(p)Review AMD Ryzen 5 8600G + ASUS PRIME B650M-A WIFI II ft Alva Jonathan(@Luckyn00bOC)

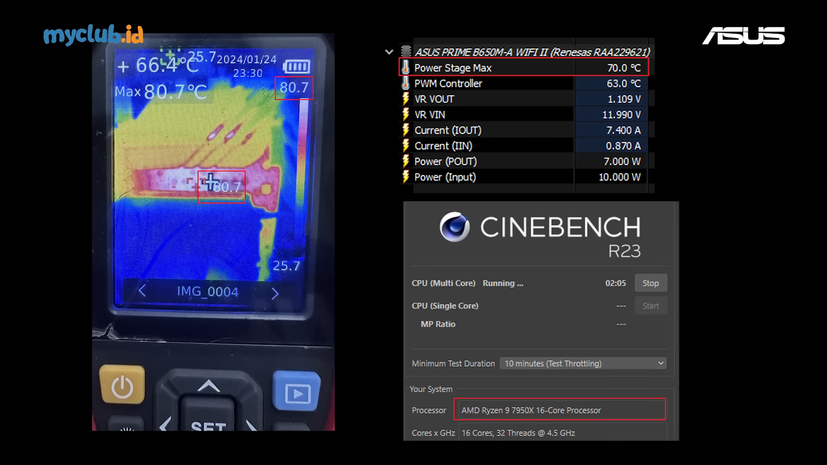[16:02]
On screen: max 80.7°C
Tapi sensornya ngebaca di sekitar 70. Tapi yang paling penting adalah gue tidak lihat adanya kondisi VRM throttling. Iya.